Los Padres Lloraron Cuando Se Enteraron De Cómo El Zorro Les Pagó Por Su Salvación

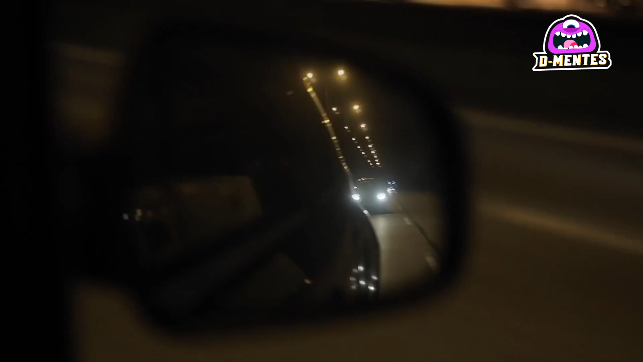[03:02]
Y aún faltaban dos horas para llegar a nuestro destino. Mi hijo se durmió.
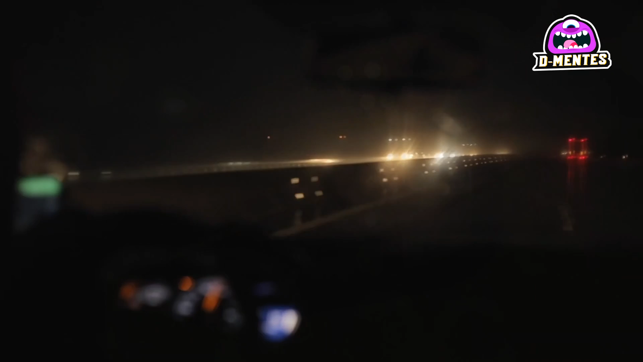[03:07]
De repente empezó a llover y tuve que conducir despacio. Mi esposa me pidió que me detuviera.